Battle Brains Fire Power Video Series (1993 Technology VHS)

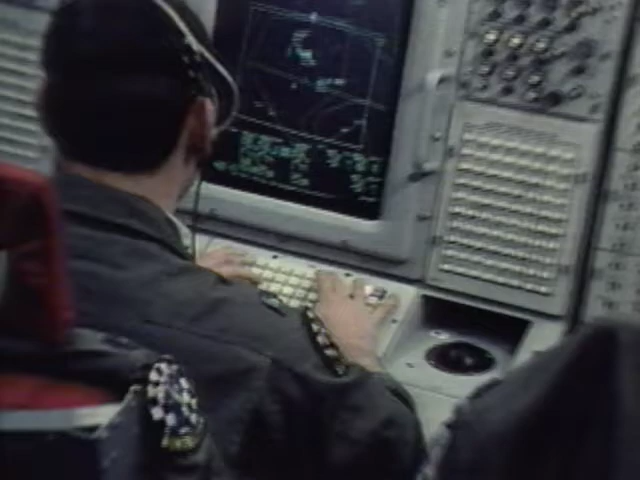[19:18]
monitoring the location of friendly and hostile forces and directing friendly aircraft to carry out their mission.
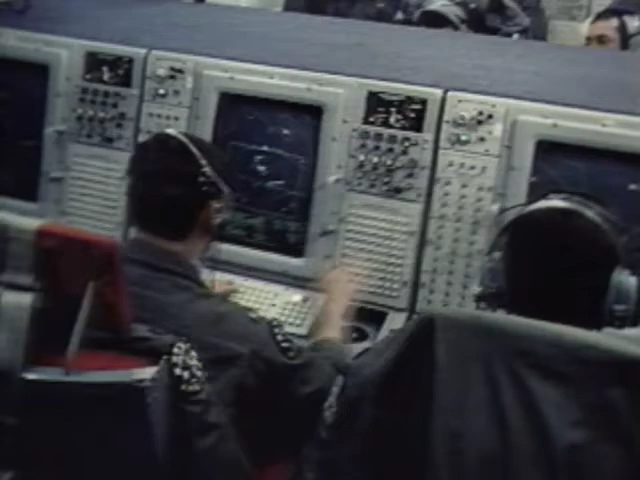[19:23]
Sitting inside the AWACS are officers who direct the conduct of the air battle. They use the wealth of information from the AWACS sensors,